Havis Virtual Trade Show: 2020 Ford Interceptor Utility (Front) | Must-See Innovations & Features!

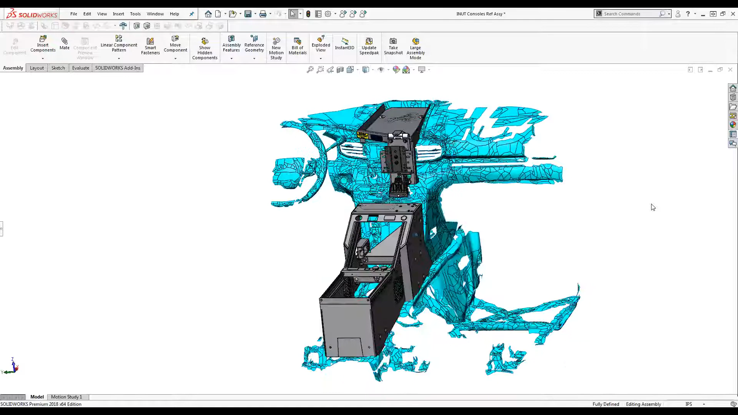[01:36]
So basically, when we see a vehicle for the first time, we'll send the engineers out to take the interior part. We sort of work layer by layer. So we know how things come off. You know, this piece of trim comes off first, then the radio comes out, then this bracket behind it, that sort of thing.
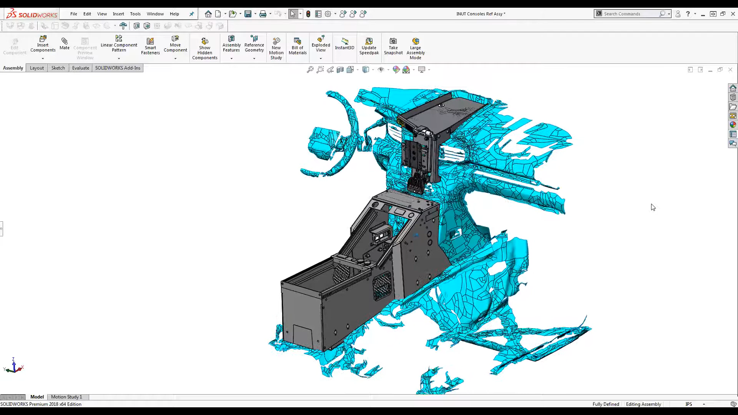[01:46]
And we will take our 3D scanner, which is basically a big carbon fiber arm with a laser on the end. And as we reassemble it, we will scan those layers so that we have the data you see on the screen here.
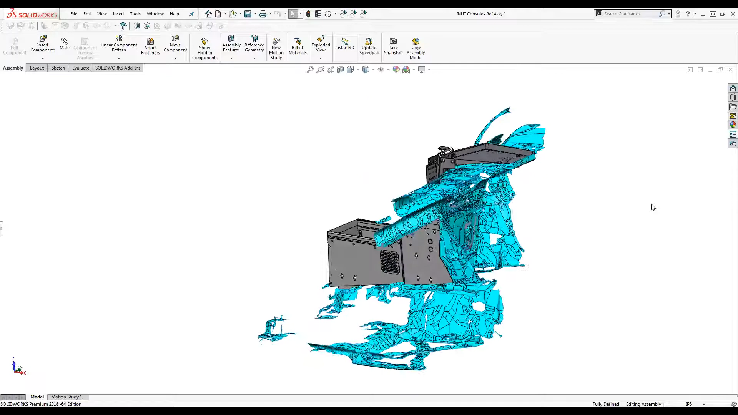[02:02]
This is a 2020 Interceptor utility. And I actually have a lot of the layers turned off so that you can see the console and the dash monitor mount here. But we have a ton of information, seats, the different positions for the steering wheel, the rear view mirror, where the glove box door moves when you open it, that sort of thing. And we use that information to design new products.
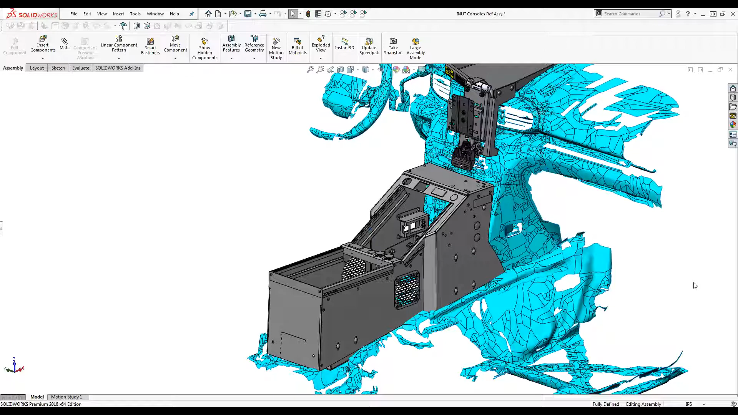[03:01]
say how much space we need for mounting in a console, what accessories we want it to work with, that sort of thing. And we'll use that along with what we learned about where the OEM mounting points are and how the car goes together, and our 3D scanned model, and we'll design around that. So we're looking for, you know, making it have the tightest fitment we can, especially stuff in the front of the vehicle here where you might set a driver's license down or a pen, we don't want there to be any gaps that that stuff could disappear into, and working around whatever the car has on its stock that we might need to relocate.
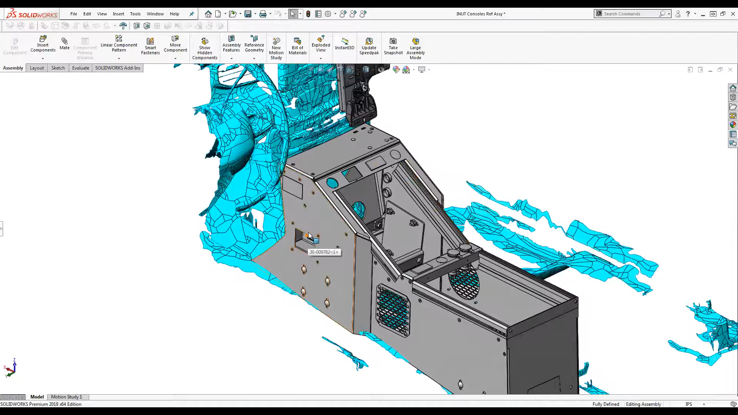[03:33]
So for example, there's an electronic parking brake that this console covers up, so we relocate that onto the side. There are some USB and 12-volt outlets that we cover up,
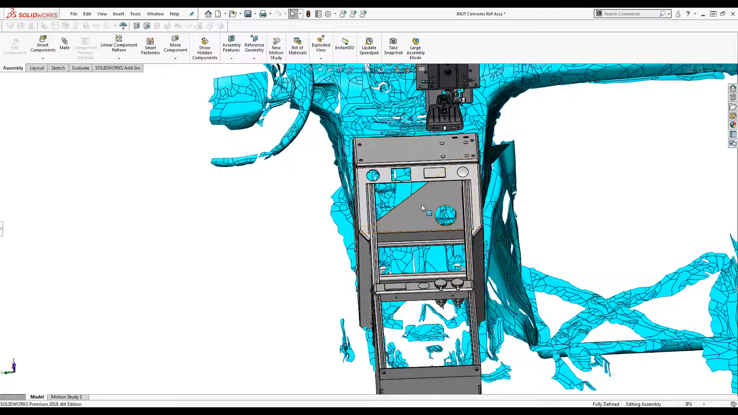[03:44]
so we relocate these up here, make sure that they have enough clearance to run wiring, that the wiring's long enough, and we make sure that it works with all of our products.
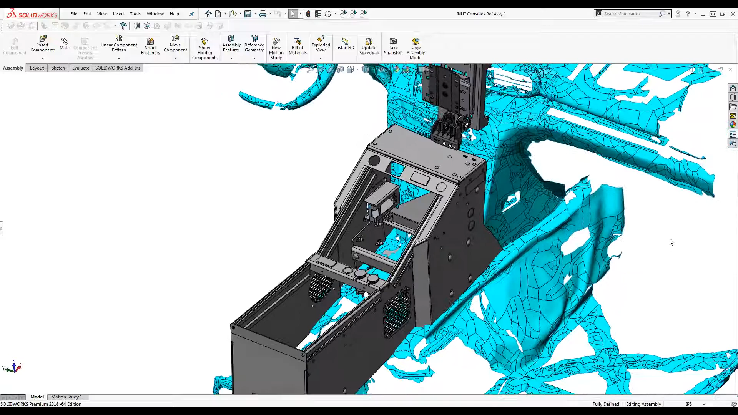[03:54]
So reinforcements so that you can mount a motion device to the top and it won't wiggle around.
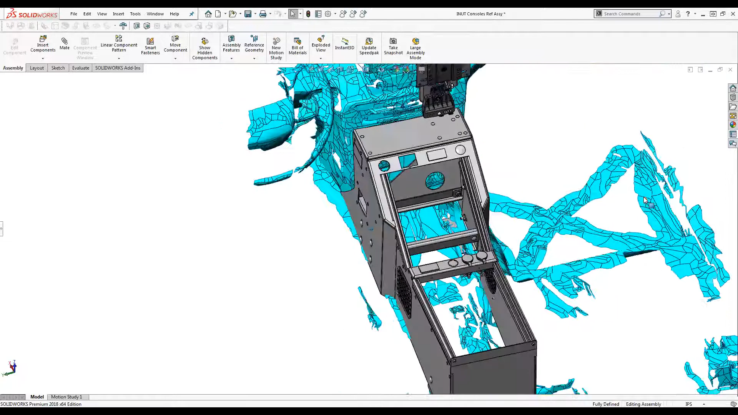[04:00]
Heavy duty mount on the side and it won't move around.
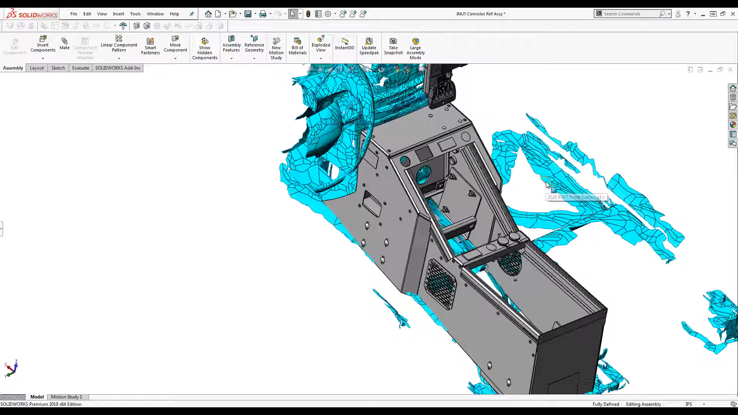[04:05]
Clearance so that it clears the bottom of something like a dash monitor mount.